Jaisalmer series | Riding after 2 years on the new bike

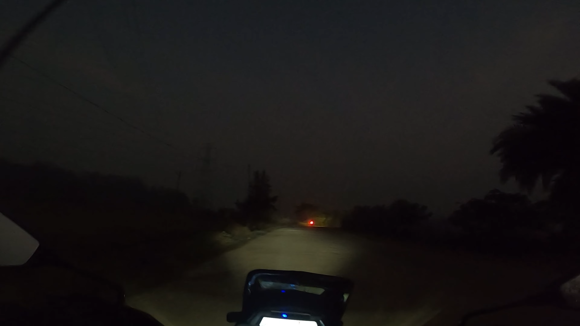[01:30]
बहुत सारा फॉग है। हमारे राइडर ओपी, क्या नाम है उनका, आदित्य पाटिल आगे लीड कर रहे हैं। लीडिंग द बैंड इज मिस्टर पाटिल। और हमारी टेल है, हमारी पूछ है अभी कुलकर्णी, क्योंकि हमारी पूछ टेढ़ी की टेढ़ी रहती है भाई।